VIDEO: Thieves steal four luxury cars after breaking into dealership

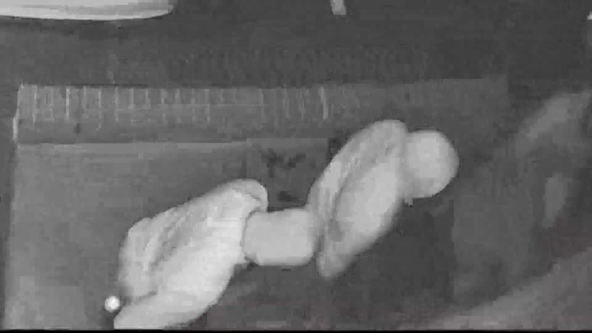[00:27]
The entire thing caught on camera after a quick smash of the glass, four people made their way into Universal Auto Group on the 2200 Block of Distribution Circle in Silver Spring just before 2 o'clock Monday morning.